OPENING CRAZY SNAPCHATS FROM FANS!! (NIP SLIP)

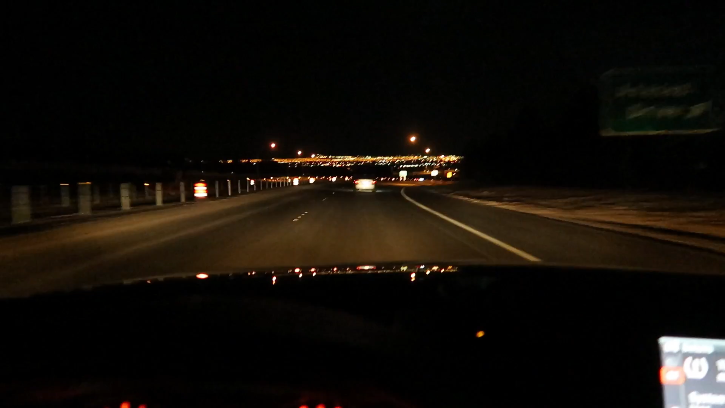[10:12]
We've pretty much been cruising for, like, the last 45 minutes. This is one of the most beautifulest views I've ever seen of Las Vegas. I've never really seen it like this. And it's amazing to see all the lights.